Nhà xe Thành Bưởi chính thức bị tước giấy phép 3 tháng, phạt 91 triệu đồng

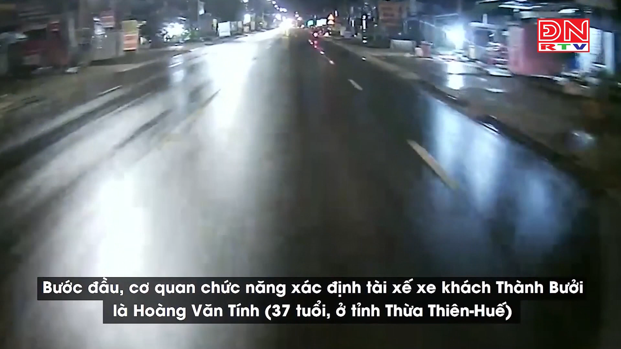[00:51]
TP.HCM Cần Thơ và Đà Lạt Cần Thơ. Ngày 30 tháng 9, một xe khách của nhà xe thành bưởi va chạm với xe 16 chỗ trên quốc lộ 20 đoạn qua địa bàn tỉnh Đồng Nai. Vụ tai nạn giao thông đặc biệt nghiêm trọng làm chết 5 người, 4 người bị thương.